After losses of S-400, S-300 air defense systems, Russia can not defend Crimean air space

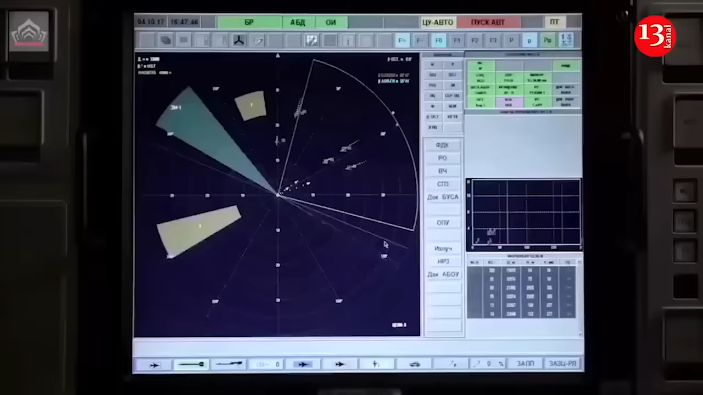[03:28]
The Krasuka-4 is a jamming station control vehicle
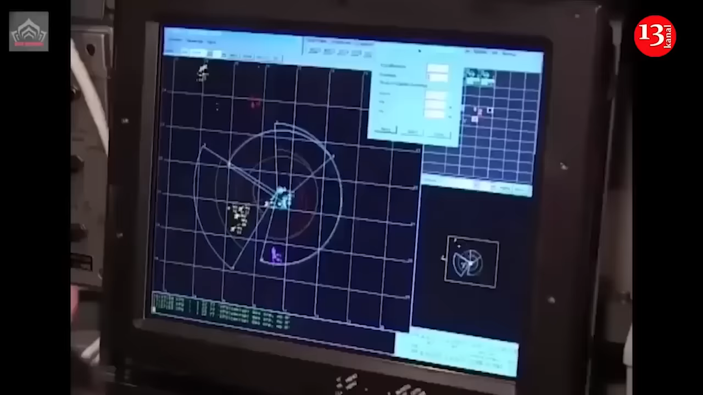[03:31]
that provides electronic countermeasures against enemy radar.
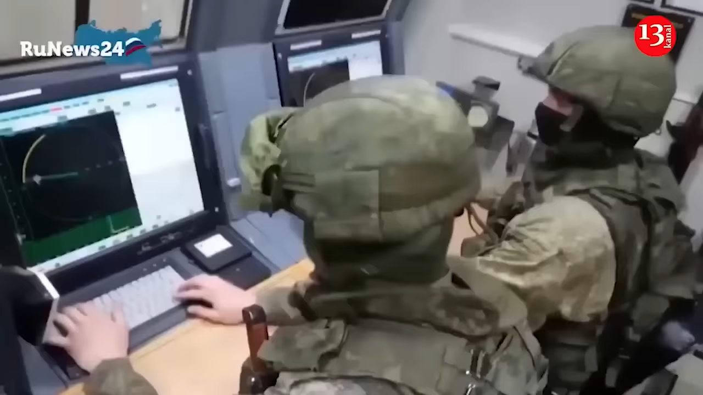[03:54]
Upon detecting a radar, the system identifies and prioritizes the target before deciding on the suppression method.